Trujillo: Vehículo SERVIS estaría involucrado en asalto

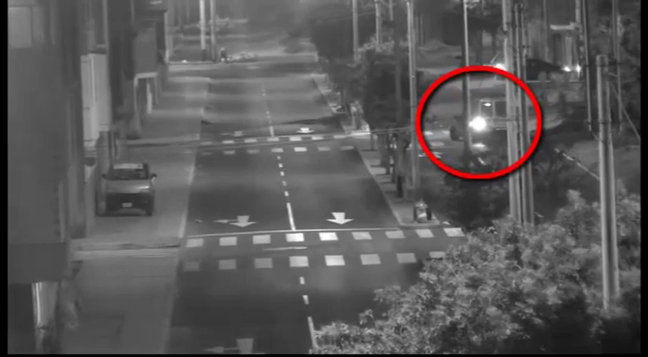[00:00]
Estas imágenes corresponden al asalto de una joven en el distrito de Víctor Larco. Al promediar la medianoche, cuando se dirigía del trabajo a su casa en la urbanización San Luis,
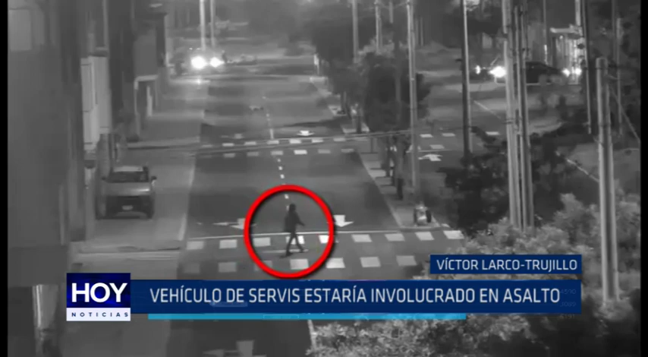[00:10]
no se percató que este vehículo la venía siguiendo. Caminó hacia su domicilio por la prolongación Juan Pablo II para luego entrar a este pasaje y es allí donde un sujeto baja de la camioneta y le quita su cartera.